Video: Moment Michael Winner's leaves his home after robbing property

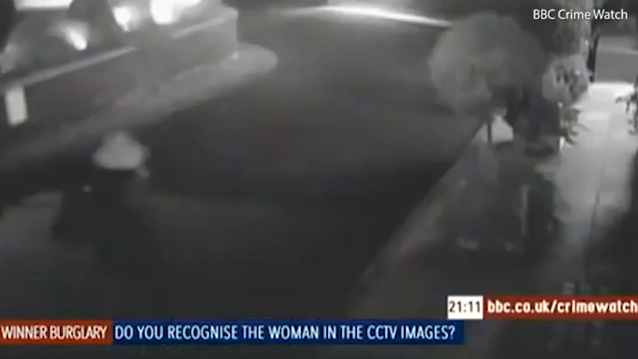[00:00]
had short strawberry blonde hair. She's about 5'7", white, and is described as having an Eastern European accent. So that's how she looked when she was out on the streets of Knightsbridge.